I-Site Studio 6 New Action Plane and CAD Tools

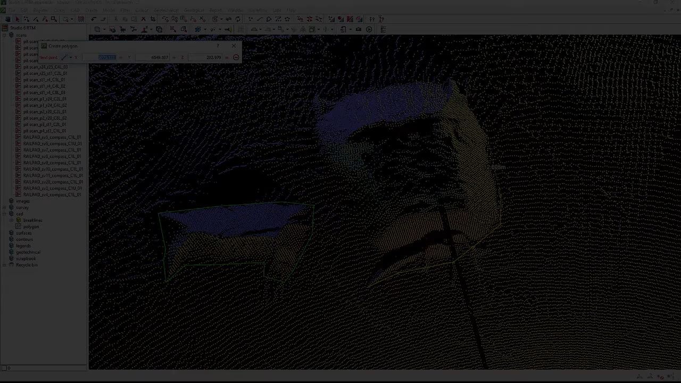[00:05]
CAD is a central part of working with scan data, whether it is creating plans, tracing a boundary,
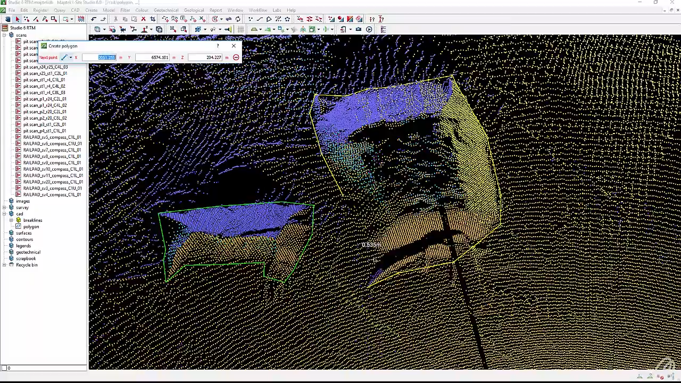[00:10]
filling in holes from missing data, or just setting the centre of rotation.
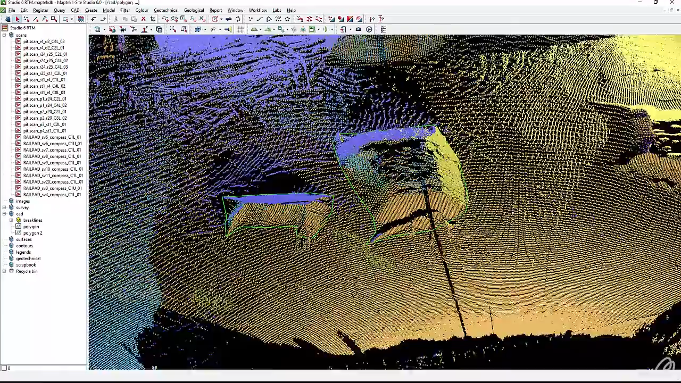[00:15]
In older versions of iSight Studio, when clicking into empty space it wasn't always clear where the point would be created.
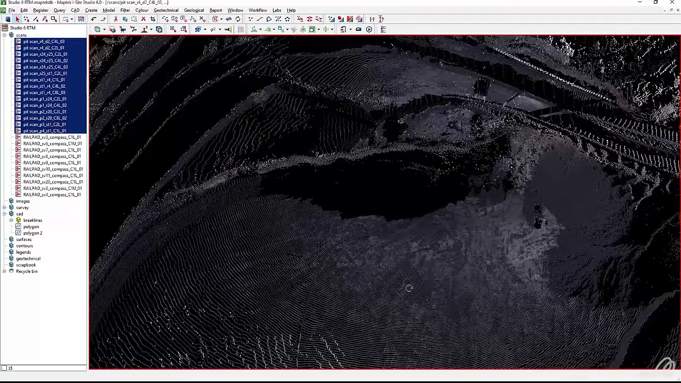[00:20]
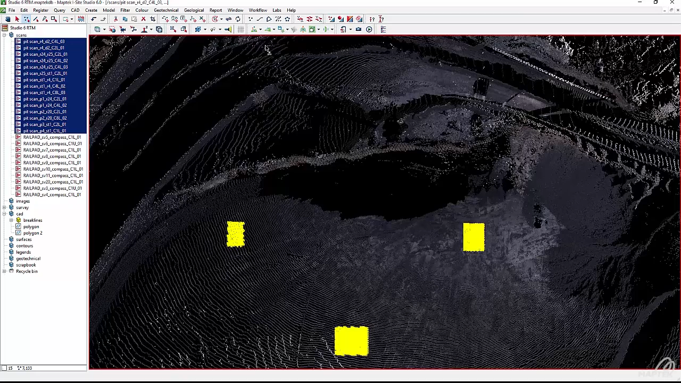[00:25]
Version 6 gives the user complete control with the introduction of the action plane.
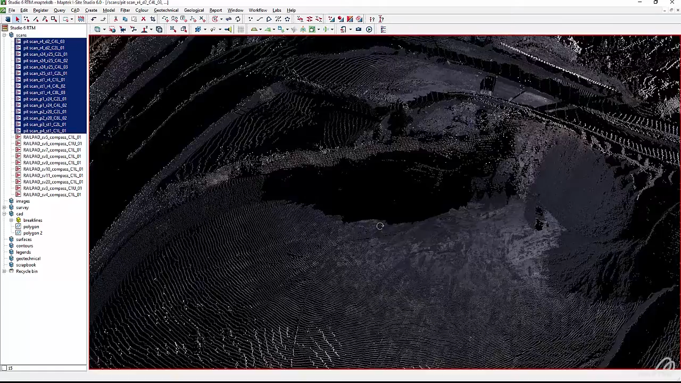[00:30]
The action plane is a 2D plane that can be set in any orientation. Whenever you aren't clicking on data the point will be created on the action plane. The action plane can be created quickly and easily using a range of predefined options,
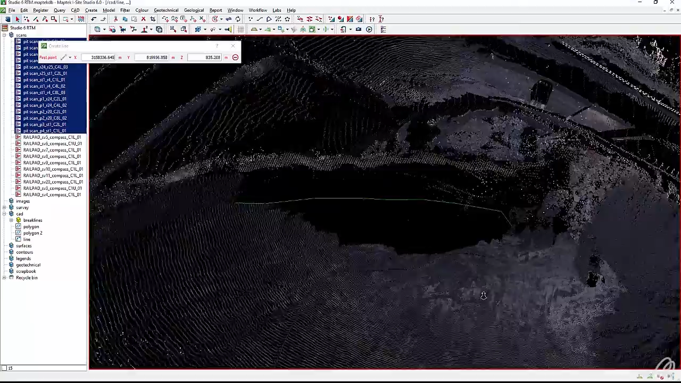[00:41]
or from points, and can be saved so you can come back to it later.
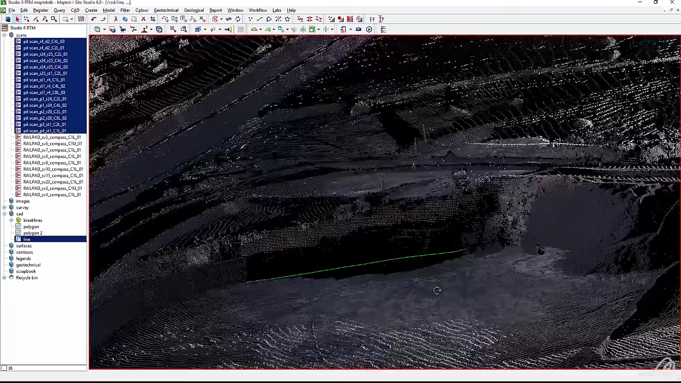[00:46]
The section viewing tool has been upgraded and is now launched from the action plane.
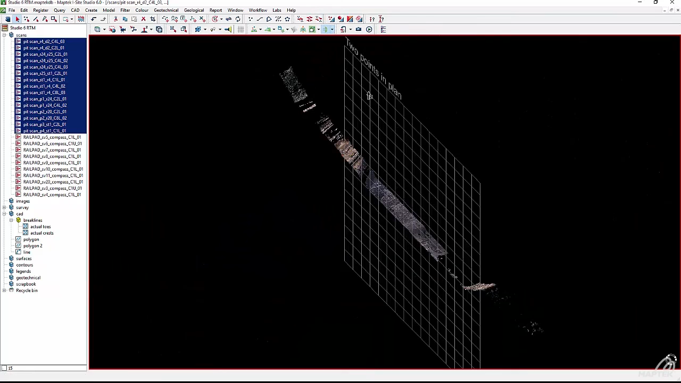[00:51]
We can now section data on only one side of the plane, or both like before,
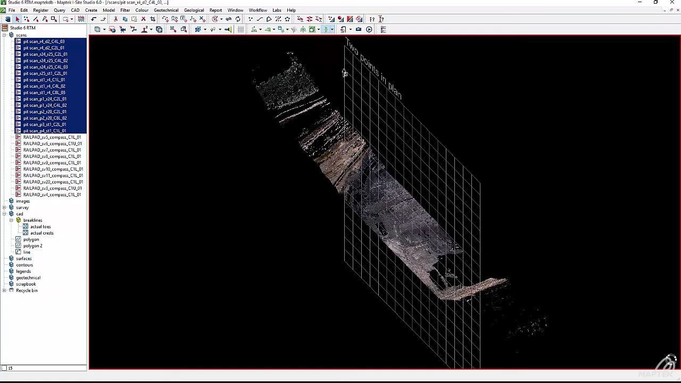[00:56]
and we can turn objects off so they aren't affected by the section.
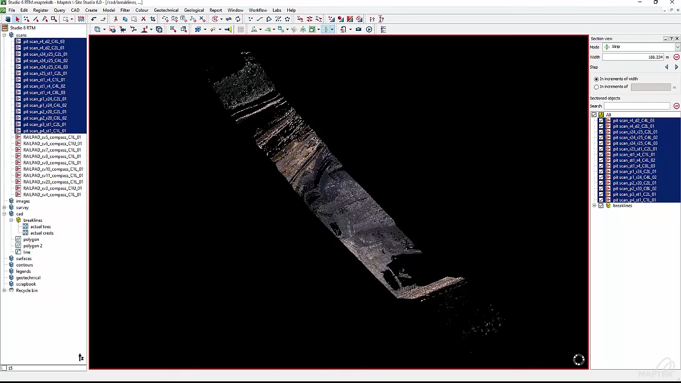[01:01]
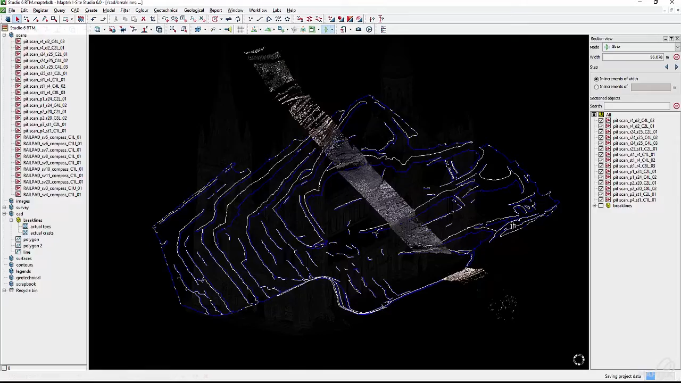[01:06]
We have also introduced a new range of snap tools that enable you to quickly and easily create 2D plans from even complex shapes and structures.
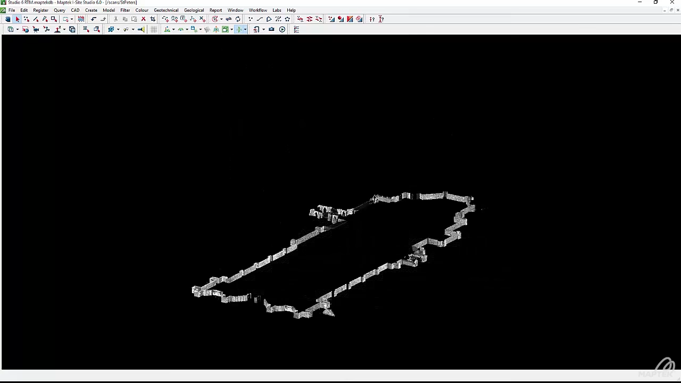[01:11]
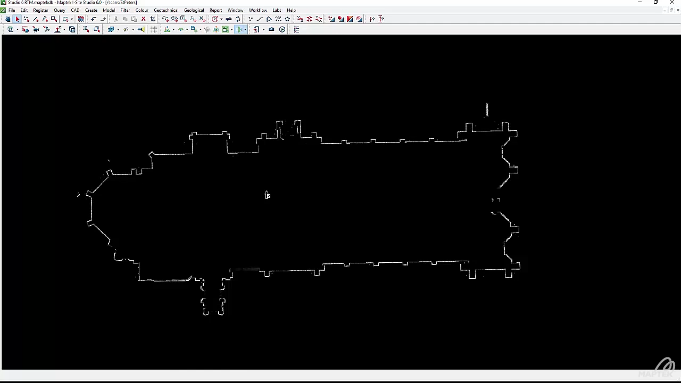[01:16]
The snap tools can be turned on and off easily, and even temporarily disabled with a hotkey while digitising.